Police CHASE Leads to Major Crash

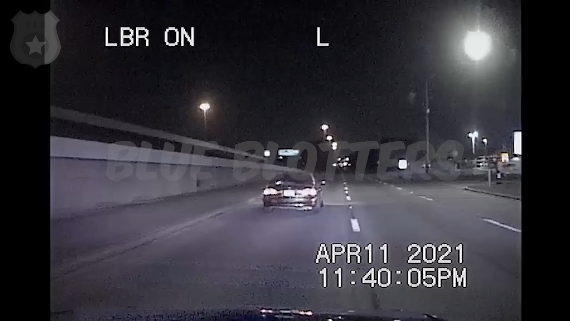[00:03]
60,500 South Service, I have a vehicle evading. License plate comes back to a paper tag, no record. Green 98 Toyota sedan. Stolen service, current mileage 94137.
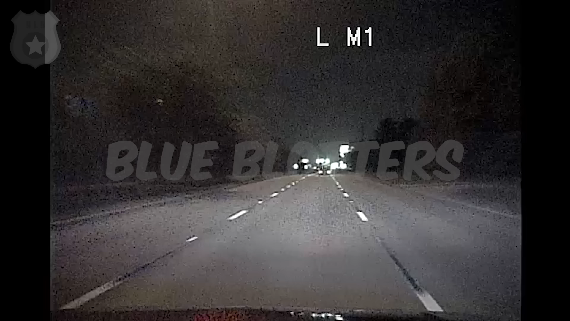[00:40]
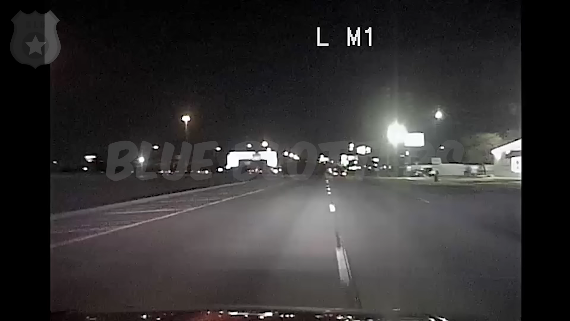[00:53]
9339. I went through Greens Road intersection. Still southbound on the service. Yeah. Service, 57, he just wrecked out. We're going to be in front of the Shell gas station on Beltway. In the service road, he rolled over.